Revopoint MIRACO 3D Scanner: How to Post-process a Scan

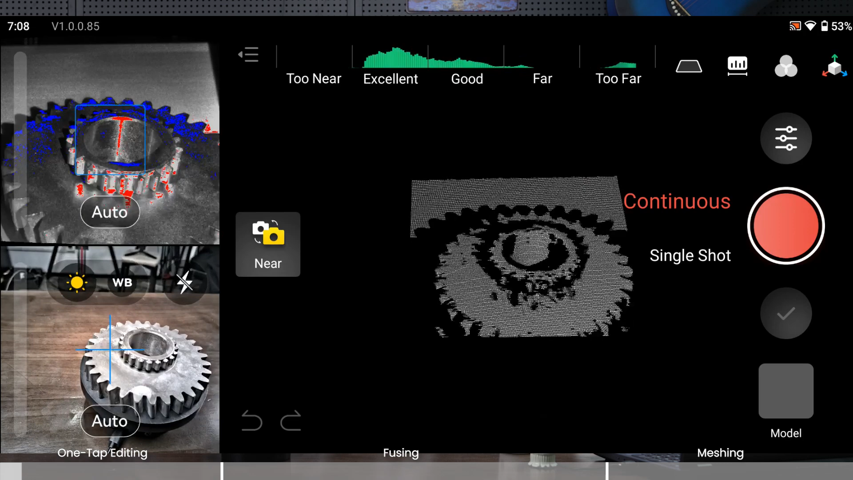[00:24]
and let's use standard feature general and i think i want
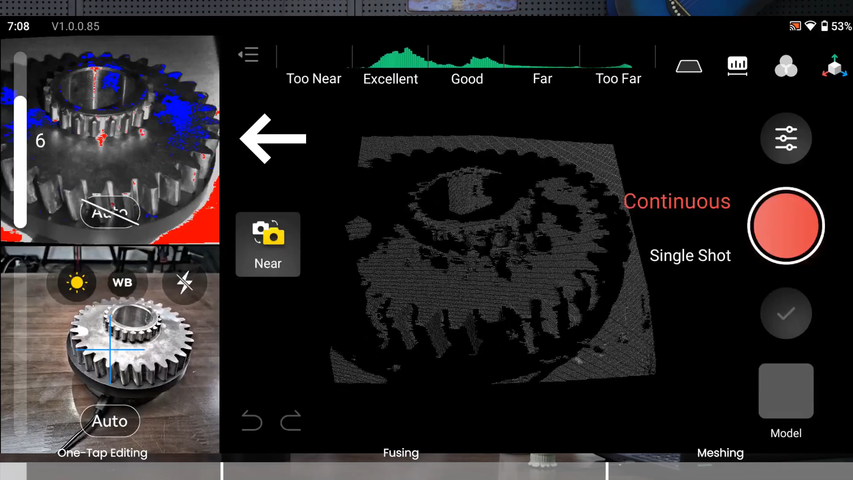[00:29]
to crank up maximize the exposure because i didn't scan
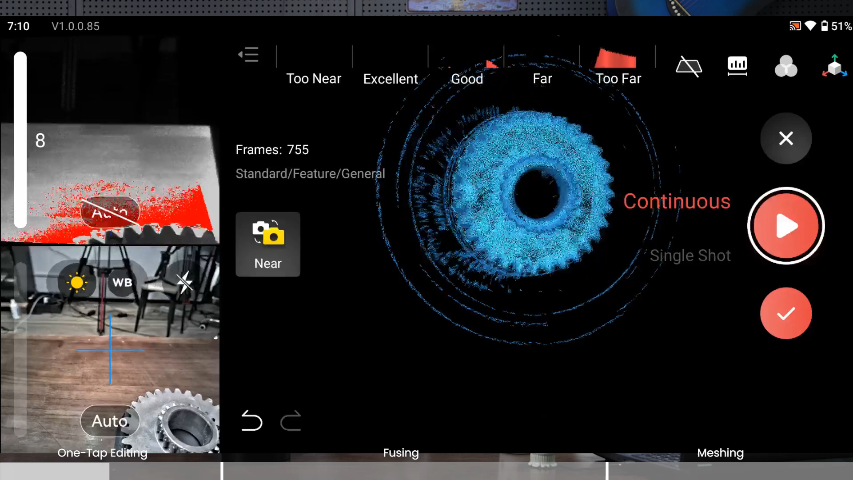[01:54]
so as you can see the cog itself looks good however there is a lot of noise in
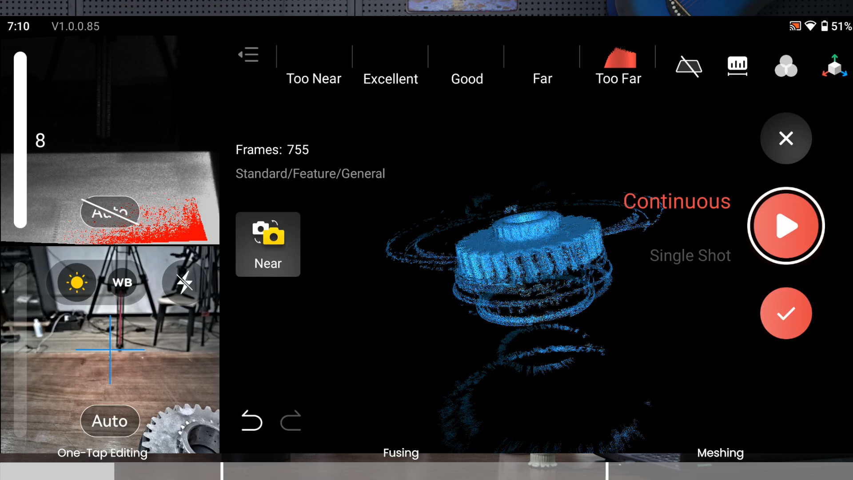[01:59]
the perimeter of the cog which means in general this is not quite a good scan
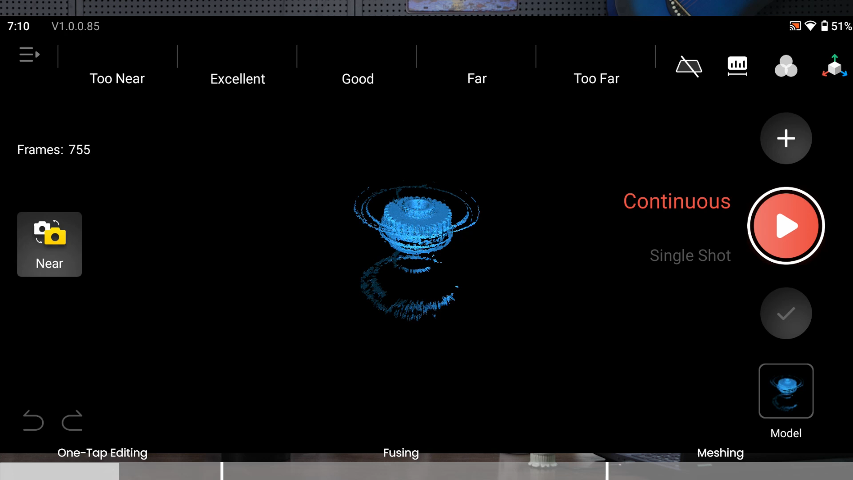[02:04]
but can we fix that i think we can so let's click model and
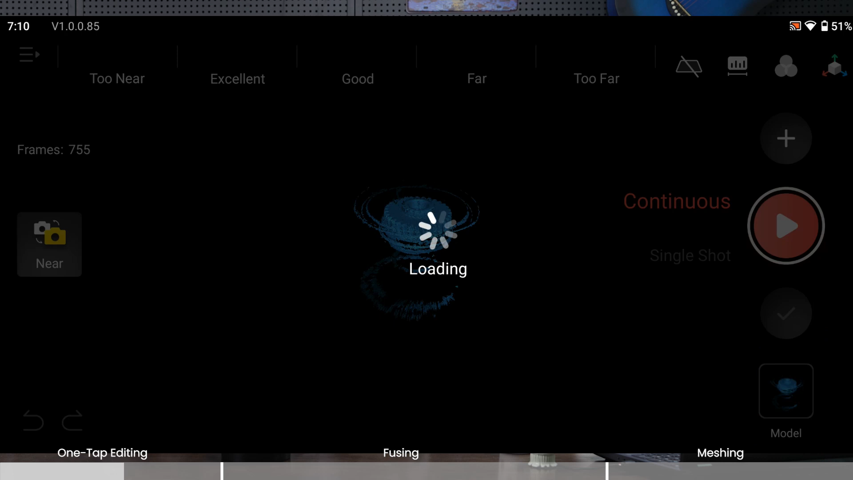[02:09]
go to the post processing procedure and let's first
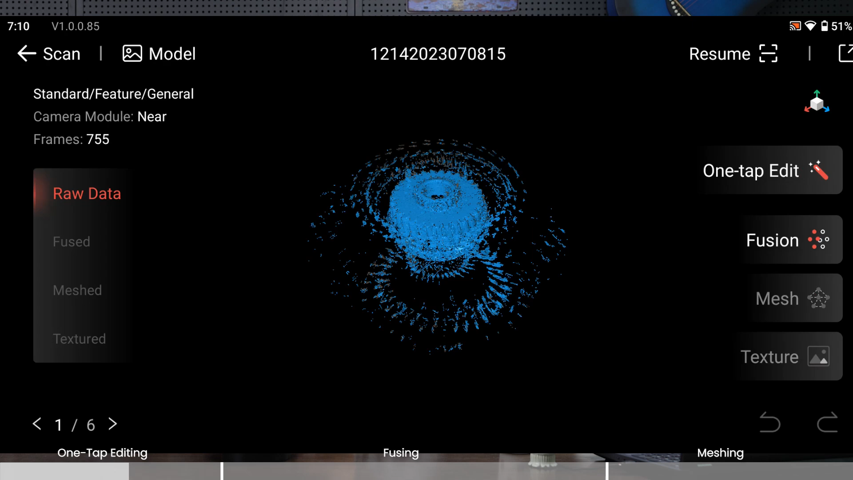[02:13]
try this function the one tap editing and this is a quite a no-brainer just tap it and the scanner software will do everything for you every step you just wait for the final 3d model delivery
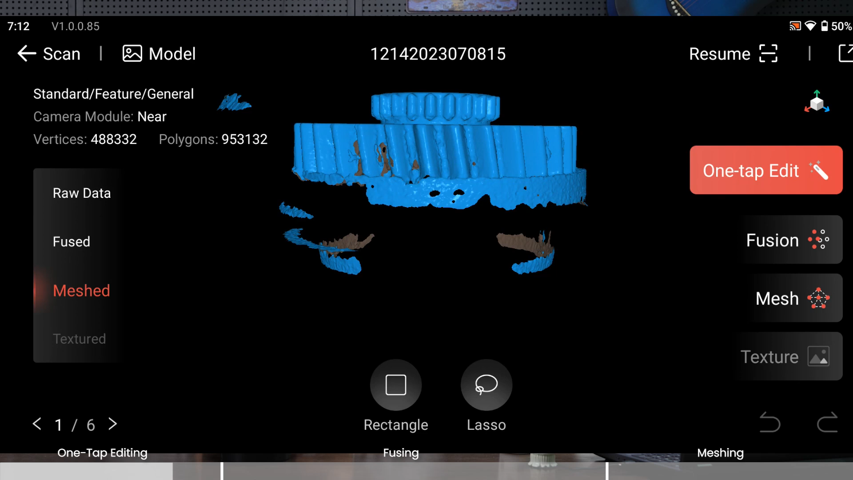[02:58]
there's two there are two selection tools right down here one is rectangle one is lasso let's try this lasso first so as a name
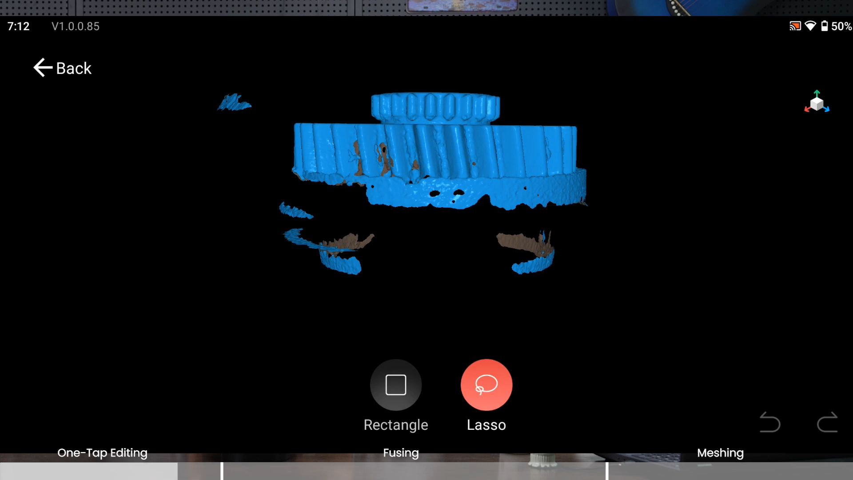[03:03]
you can create you can draw a lasso and contain the unnecessary part in it and choose delete okay and you can draw multiple times not only one see and delete all of them and this rectangle this selection tool allows you to draw a rectangular
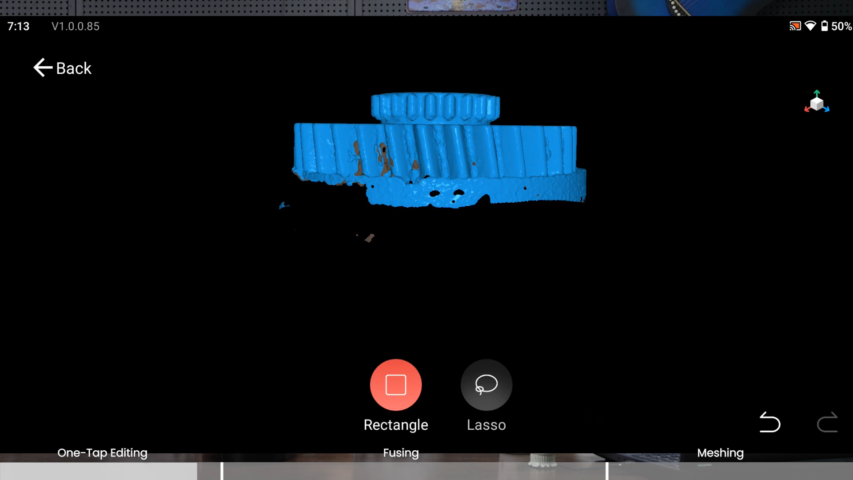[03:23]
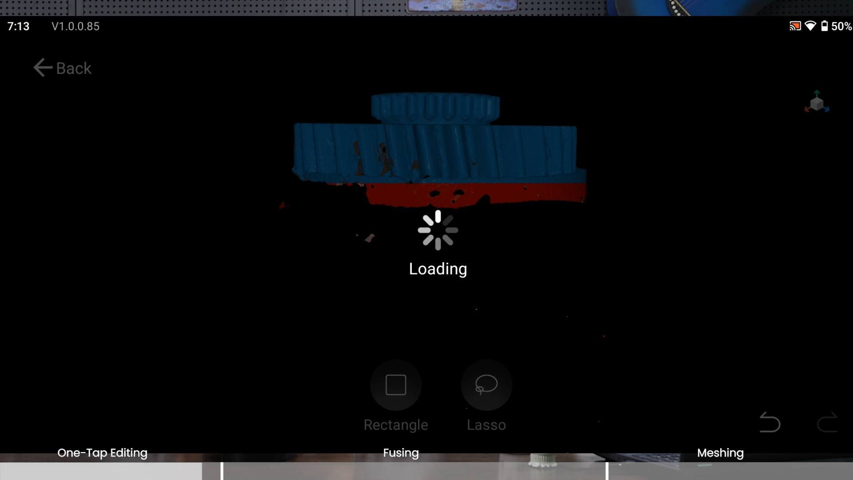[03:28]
that includes everything in it and delete it but still as you can see that i still have
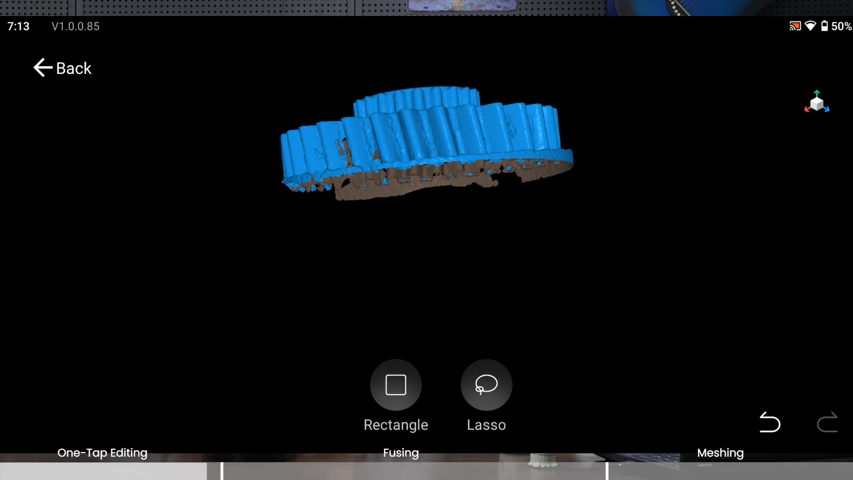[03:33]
difficulty in i i just hard for me to cut entirely just the turntable part and leave the cog totally
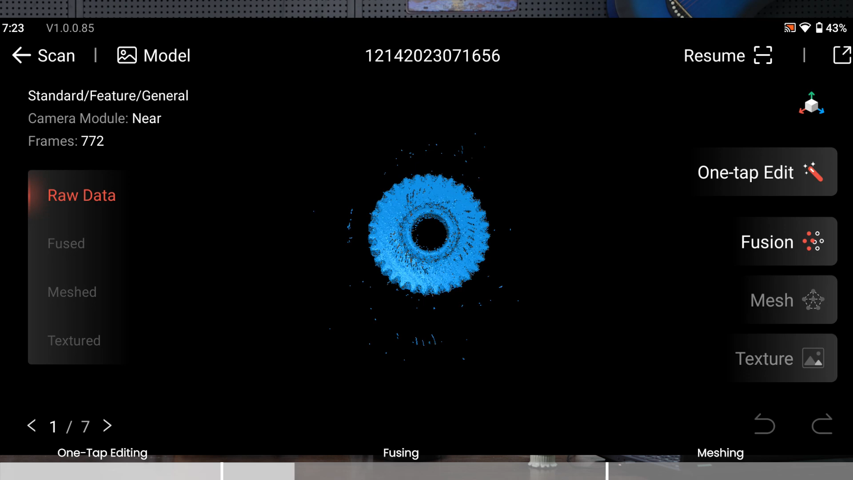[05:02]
and fusion is to make those all those point clouds and fuse them together now let's see there's just
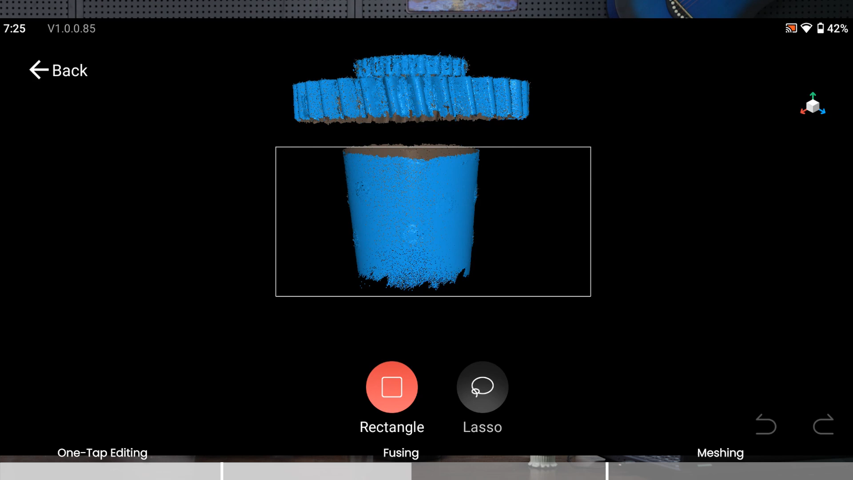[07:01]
little bit let's not do it completely let's purposely leave something because i want to show you
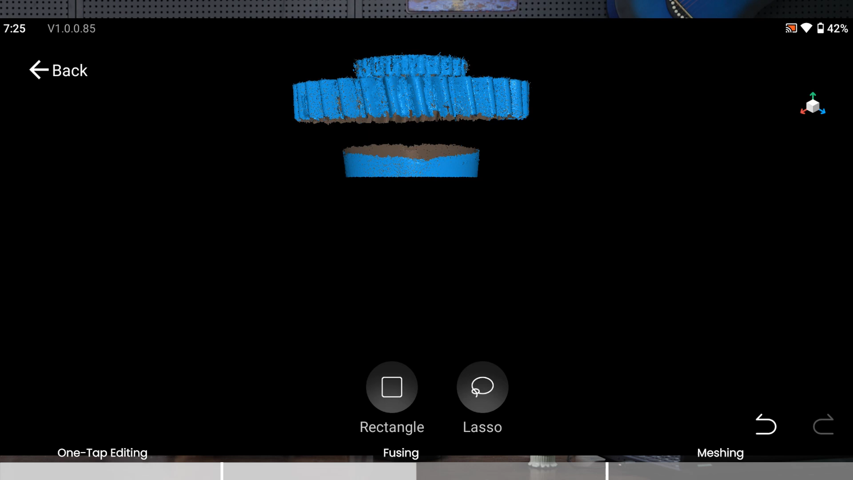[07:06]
something else okay now the second function under fusion
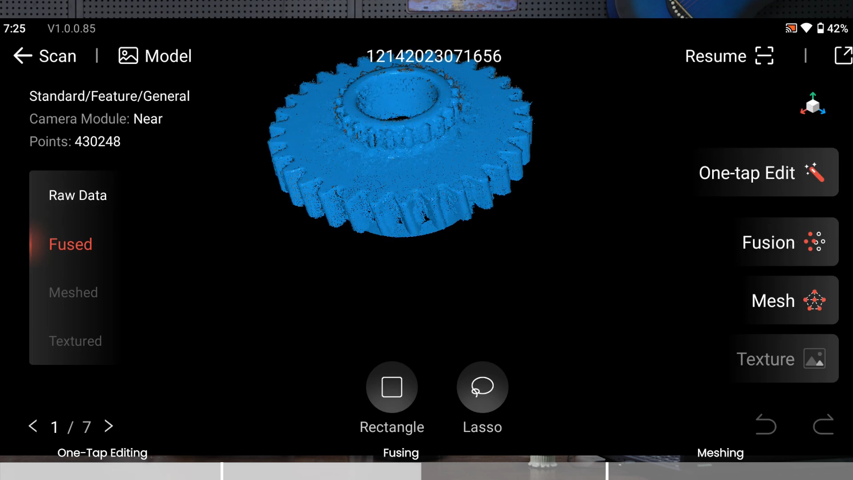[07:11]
is isolation and just like the name it can detect any isolated part which is not connected to